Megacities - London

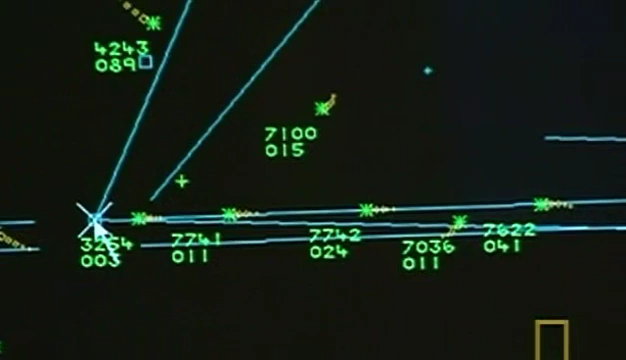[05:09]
Yet each blip means millions of dollars of machinery and hundreds of lives.
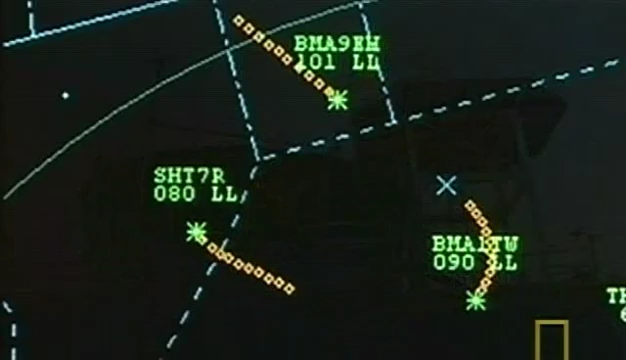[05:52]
Suddenly, the tower catches the mistake and reroutes the planes, but not before they pass within a whisker of each other.
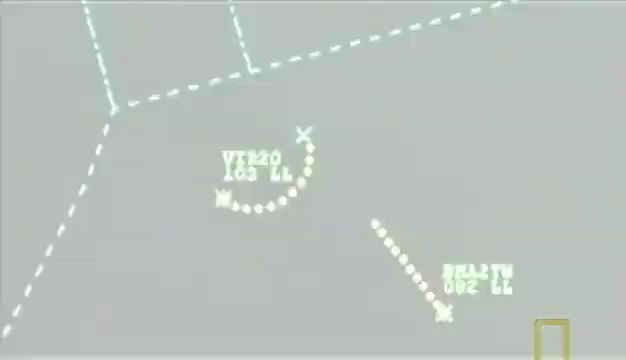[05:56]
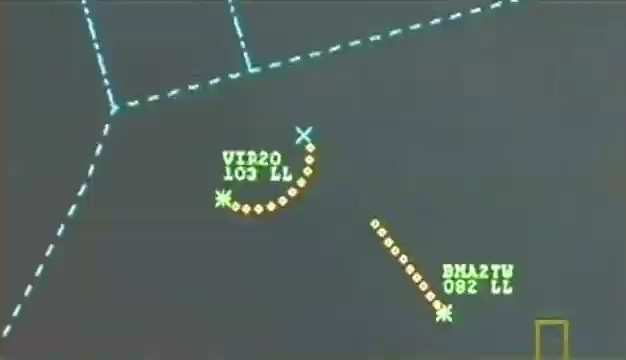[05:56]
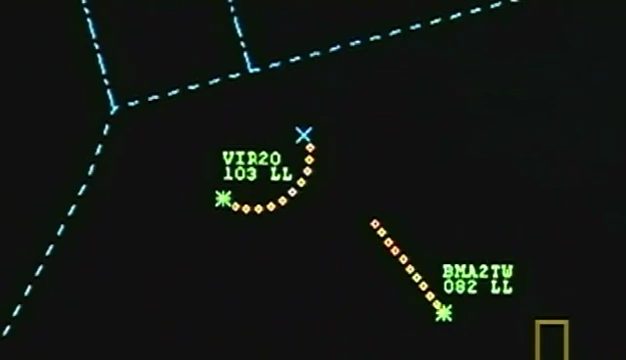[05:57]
A mere 200 feet, a split second from disaster.
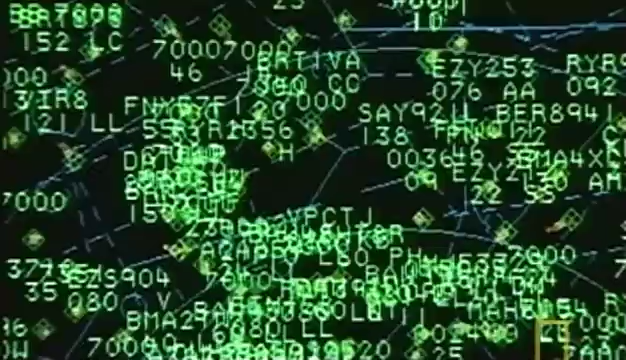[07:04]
The radar controller's job is often... The radar controller's job is often...